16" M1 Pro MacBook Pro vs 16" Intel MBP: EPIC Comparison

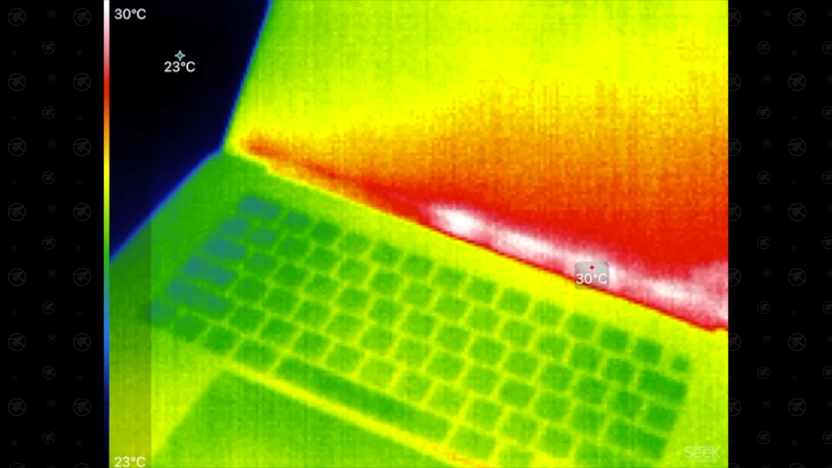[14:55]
On screen: scale top 30°C, scale bottom 23°C
30 degrees on the new m1 pro 16 inch and if we look at
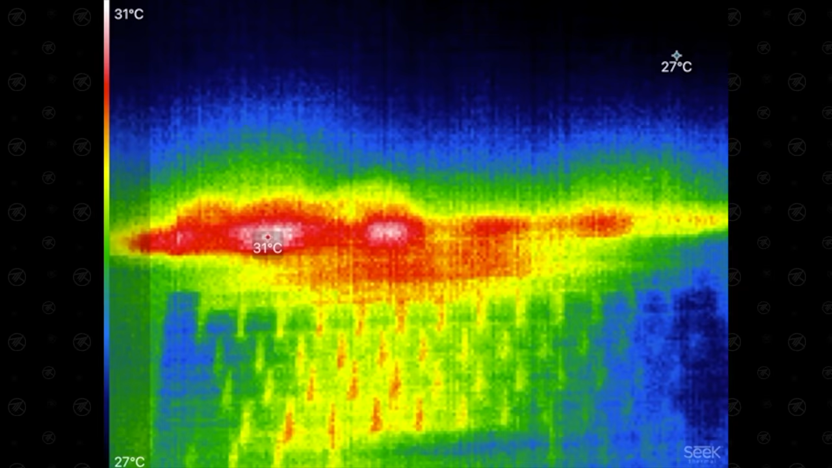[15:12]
On screen: max 31°C, scale top 31°C, scale bottom 27°C
here so not a huge difference yet let's start with our test and bam right away our intel machine
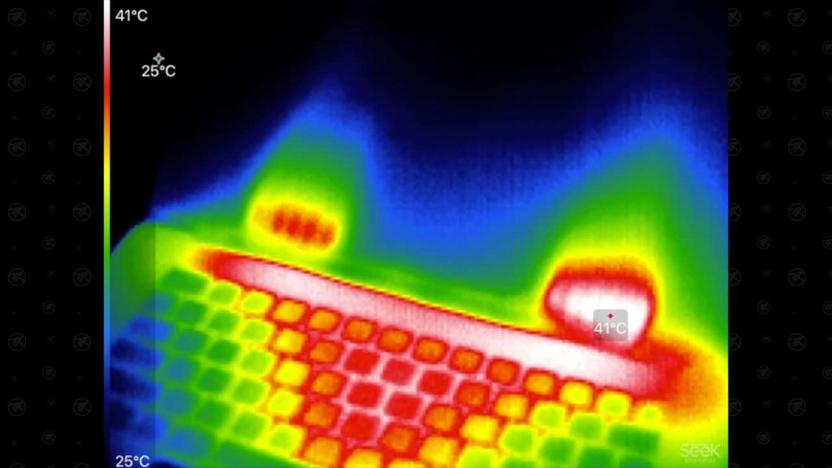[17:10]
On screen: scale top 41°C, scale bottom 25°C
can actually see it right there where the hot spots are on that screen that's
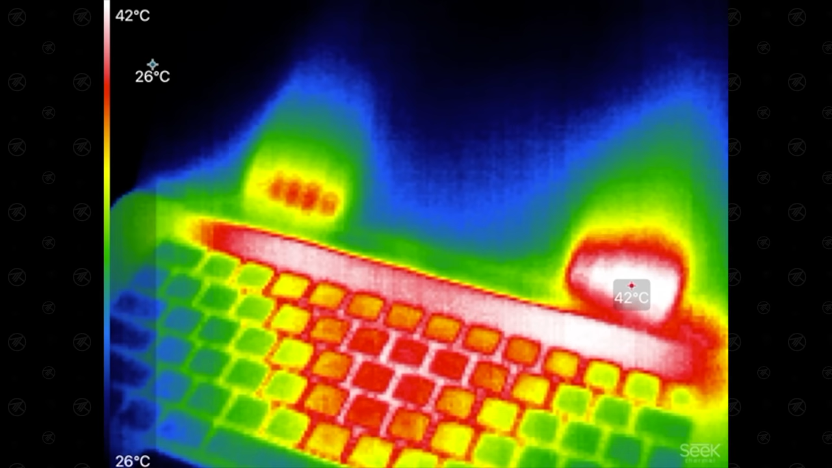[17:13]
On screen: scale top 42°C, scale bottom 26°C
the hot air coming out of there even the fans basically at idle and the hottest spot is that screen at 41 compared to the intel system
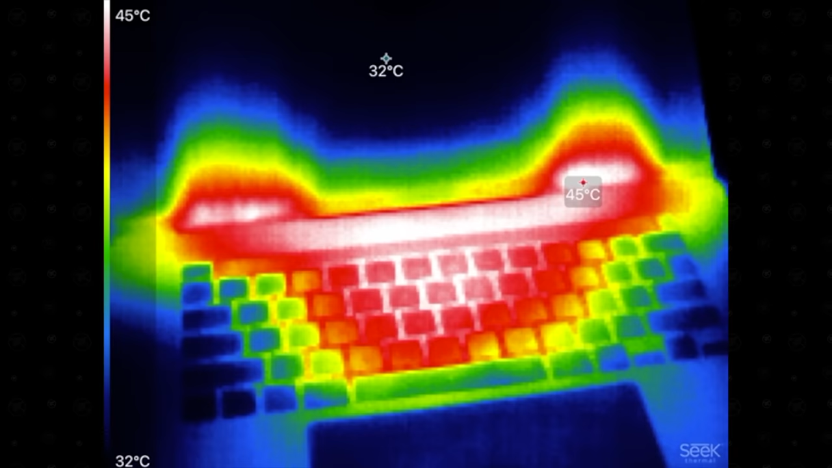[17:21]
On screen: max 45°C, scale top 45°C, scale bottom 32°C
wow 45 degrees right there definitely hotter